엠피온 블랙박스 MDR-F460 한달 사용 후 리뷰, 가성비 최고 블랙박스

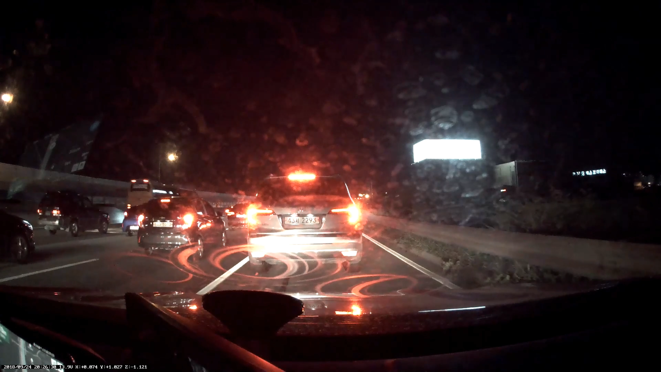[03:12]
뭐 차가 이렇게 주변에 조명이 아주 강하게 들어왔을 때는 조금 글자가 좀 안 보이기도 하는데 근데 전면에 있는 차 번호나 왼쪽에 차가 어떻게 들어왔는지 이런 부분들은 촬영은 다 되긴 하더라구요. 아무래도 이 부분은 비교적 저렴한 가격의 제품인데 그래도 성능은 이 정도 된다 야간 촬영에 성능이 이 정도 된다 그 정도로 보시면 될 것 같아요. 제가 실제 주행을 하면서 낮과 조금 빛이 부족할 때 그리고 빛이 거의 없을 때를 촬영했는데요. 보시면 좀 참고 되실 것 같습니다.